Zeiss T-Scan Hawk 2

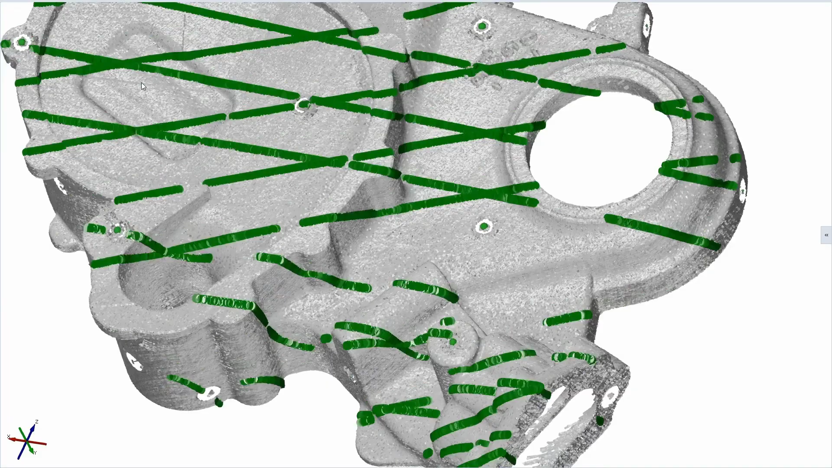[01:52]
You can also use the button workflow to change the projection mode from the standard multi-line to the single line mode which you can use to scan deep pockets.
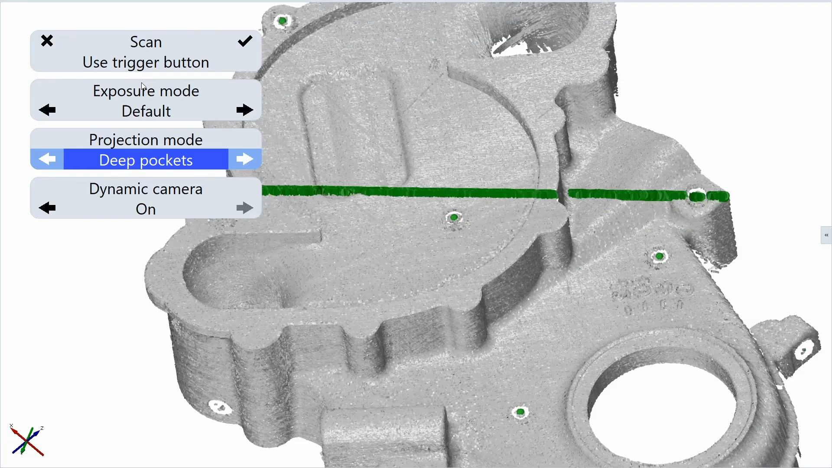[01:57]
If for example we want to scan the deep pocket back here we select the single line mode and now it's sufficient if just one camera sees the laser line.